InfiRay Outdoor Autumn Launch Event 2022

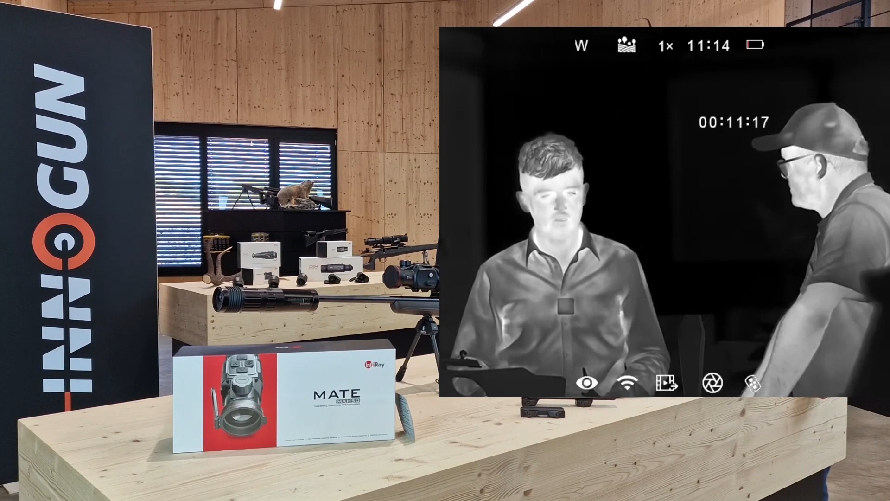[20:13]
The image quality is really nice. And the most important thing here is, I think, the contrast. The contrast is really good in some different levels.
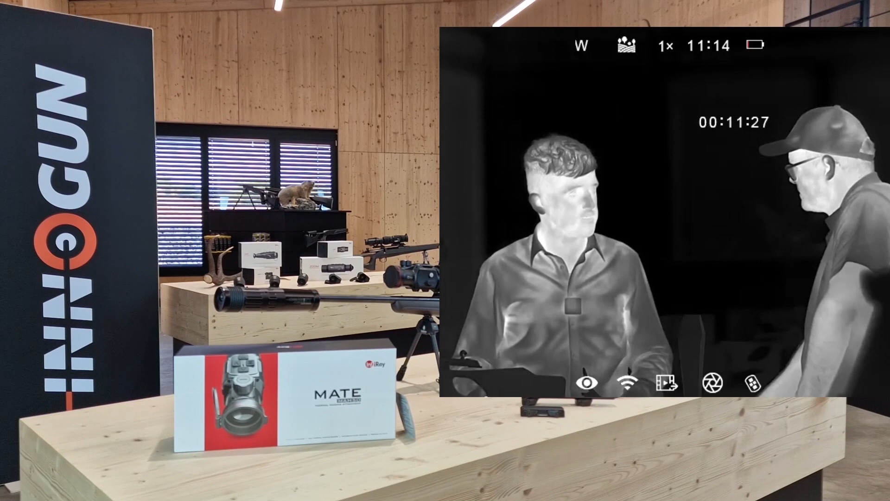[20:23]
So, how did you test that? How did you see that the picture quality is better?
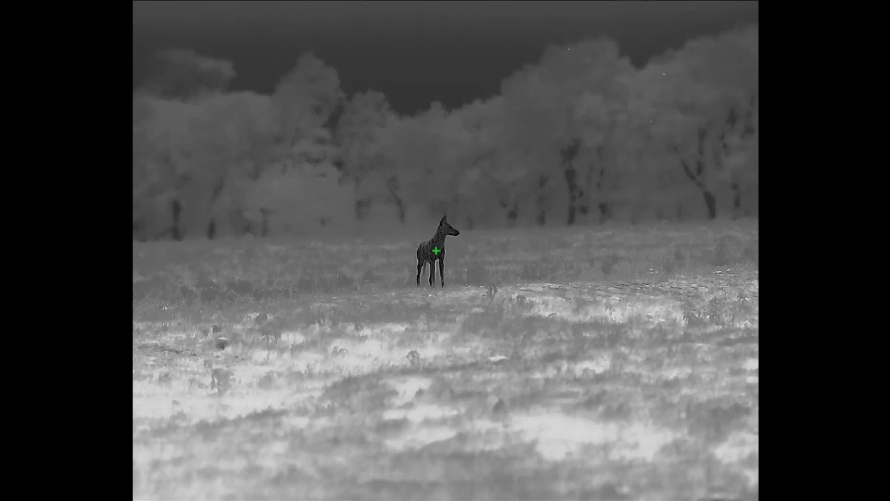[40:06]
But because of this recent advancement in sensor technology, those days are over. We are now officially in a new era of high-definition thermal.
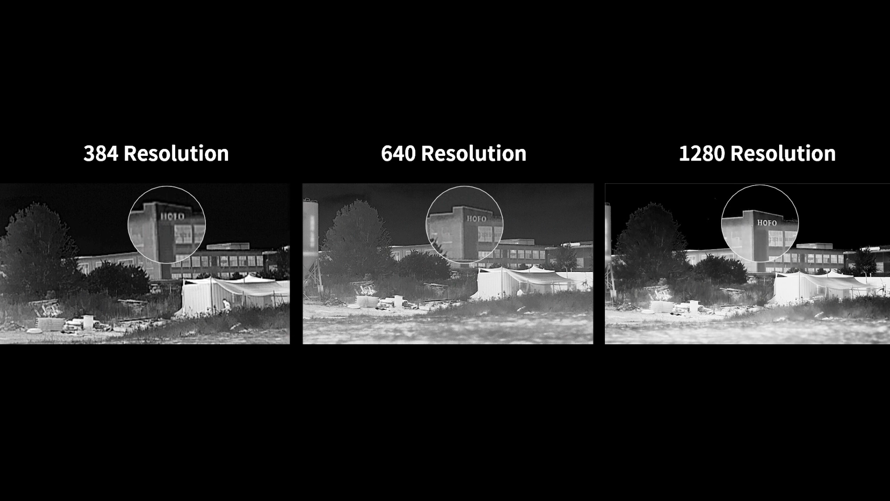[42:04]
640 and 1280 detectors. Look at the screen and you'll straight feel the improvement.